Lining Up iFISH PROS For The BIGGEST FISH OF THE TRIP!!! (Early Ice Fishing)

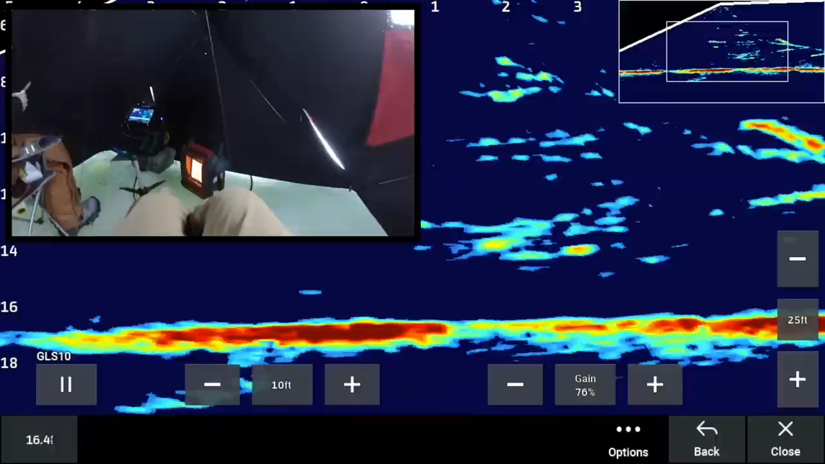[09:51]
Ooh. Slammed it. I got a giant.
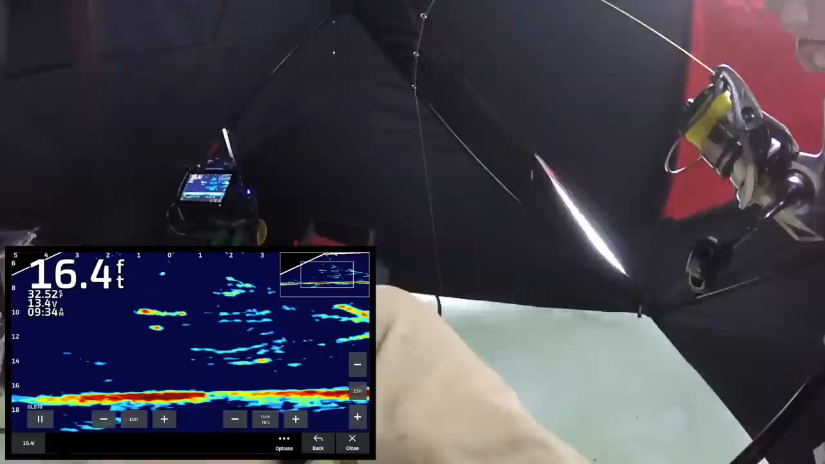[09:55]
On screen: depth 16.4 ft
It's in the trees. It's in the trees.
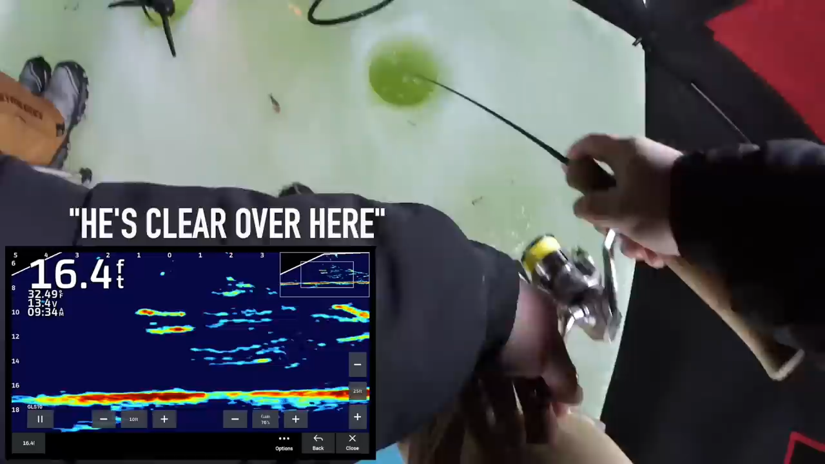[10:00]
On screen: depth 16.4 ft
He's clear over here. I think he...
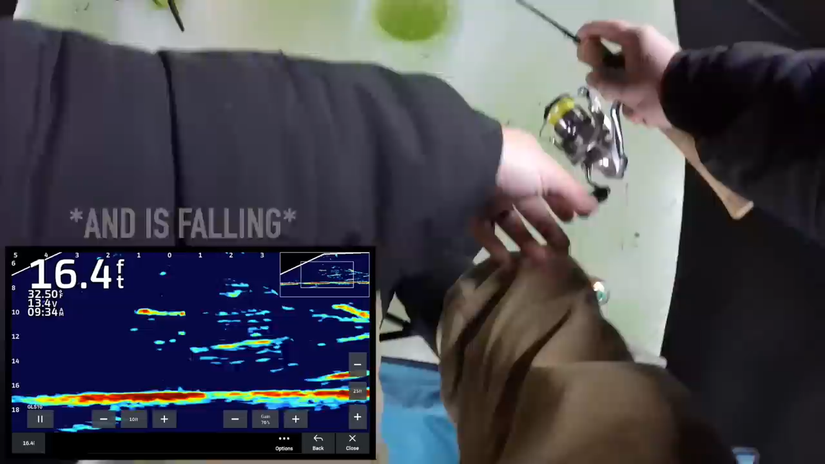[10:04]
On screen: depth 16.4 ft
Shit balls.
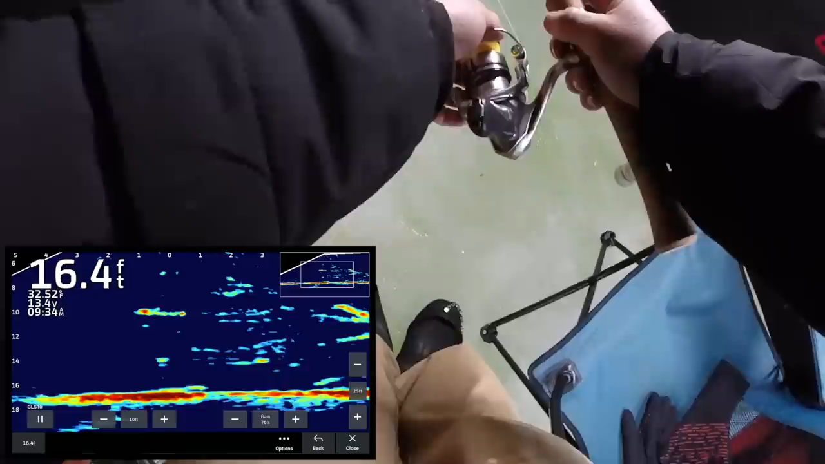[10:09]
On screen: depth 16.4 ft
Oh my god, that thing slammed it.
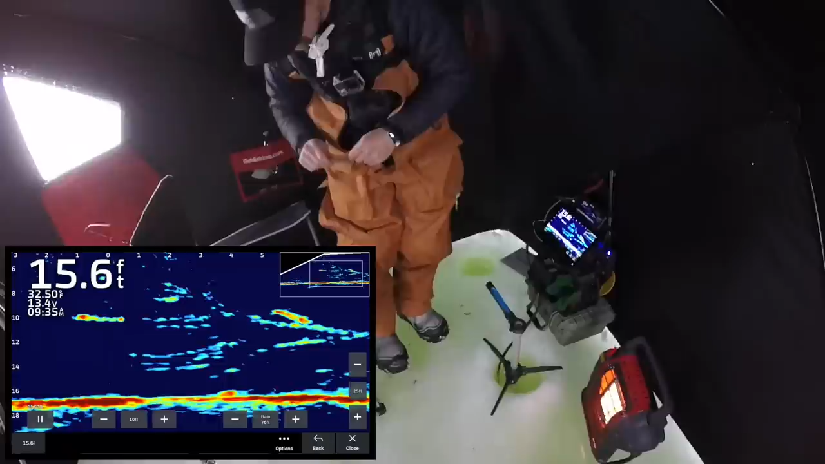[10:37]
On screen: depth 15.6 ft
We can see him on live scope sitting on the bottom with my lipless, but he's wrapped in a tree. Maybe he'll unwind himself.